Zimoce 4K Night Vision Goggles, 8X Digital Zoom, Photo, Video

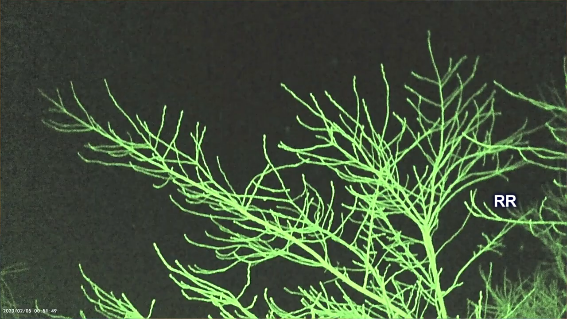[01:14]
I think there's a black and white mode, some other modes on here. There's a menu button on here.
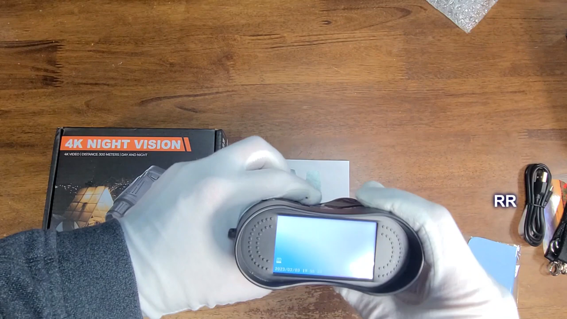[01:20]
So you hit the menu and you've got the up and down buttons you can use to adjust the different things you have. As you can see, it's got up to 4k resolution on the video. This thing shoots video and takes pictures. That's pretty wild. Those trees are about 25 yards or so.
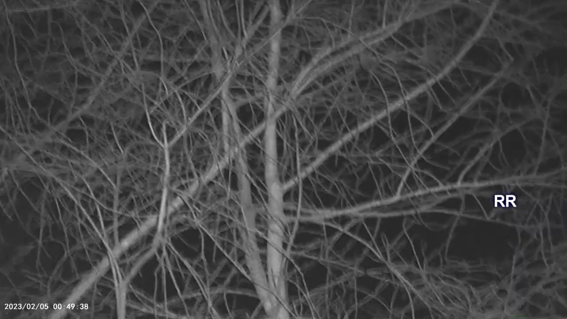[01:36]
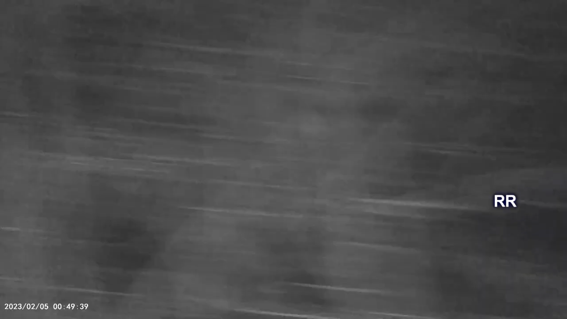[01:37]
I mean, you could totally see in there everything.
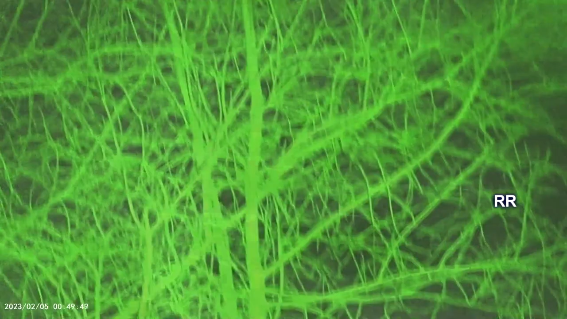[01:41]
I'm going to have to adjust the focus on this a little bit.